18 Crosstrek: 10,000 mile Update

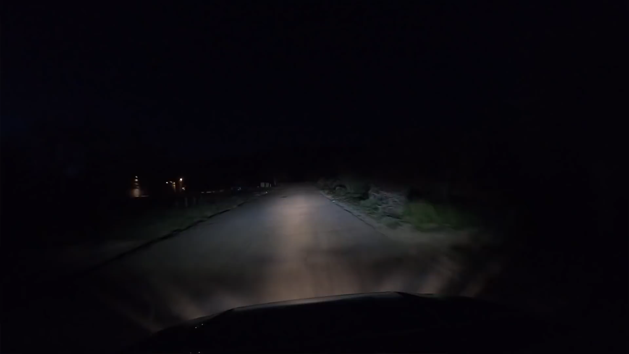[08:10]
I just added the two Hella lights up front. And I'm very satisfied for the money, how they provide light and I like the way they look.